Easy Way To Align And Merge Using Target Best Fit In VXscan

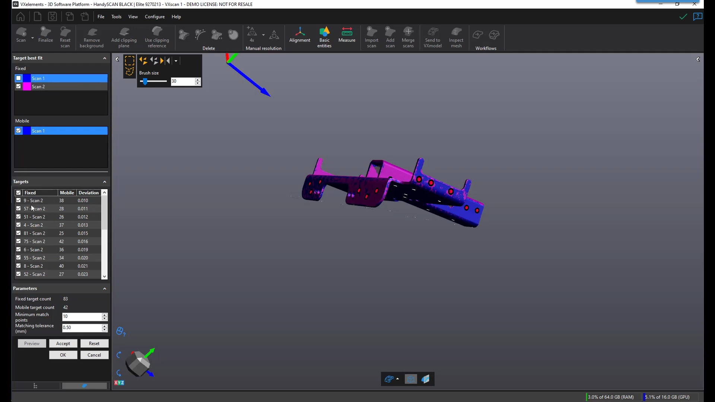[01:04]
targets on your fixed and your mobile along with the deviation specific